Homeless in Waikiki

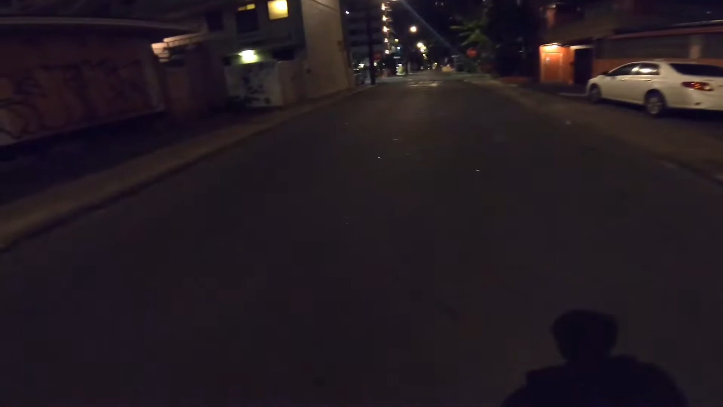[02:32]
Oh, you're not gonna be able to see this in the dark, but the road right here is just covered in broken glass. It's sparkling in the light.